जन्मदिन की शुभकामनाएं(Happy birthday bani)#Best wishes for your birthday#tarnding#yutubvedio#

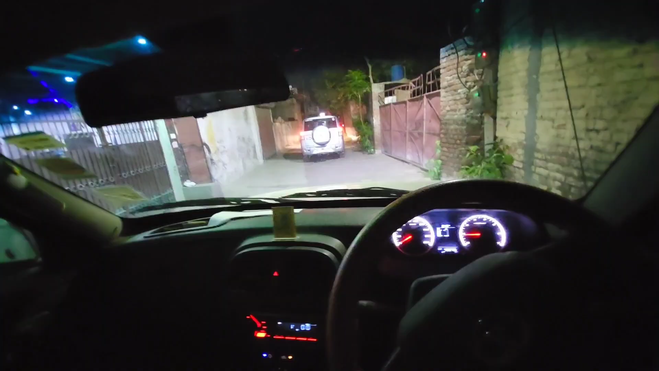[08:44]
लो ये गाड़ी चली गई है दूसरी में हम बैटने है